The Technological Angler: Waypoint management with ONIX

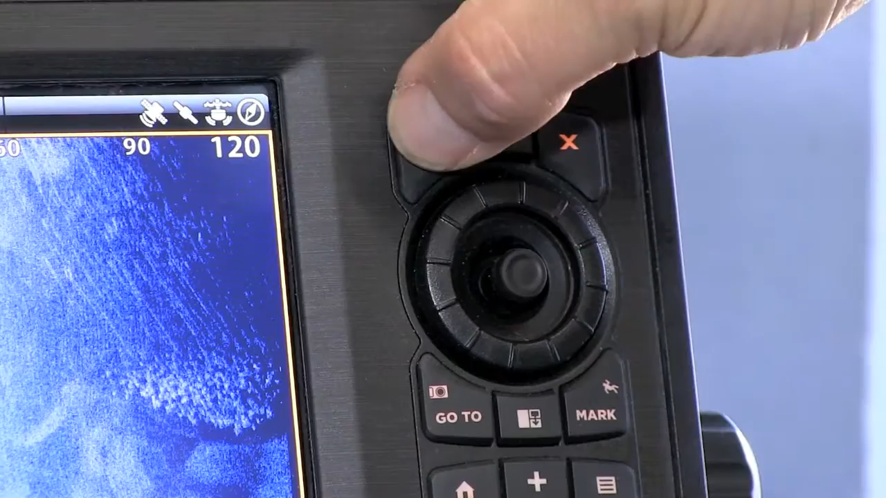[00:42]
Now, this waypoint information menu is my primary way of managing all the data associated with the waypoint. For example, in the waypoint information menu, it's easy to change the waypoint's name. I'll simply press the first button and enter in whatever name I would like using this keyboard.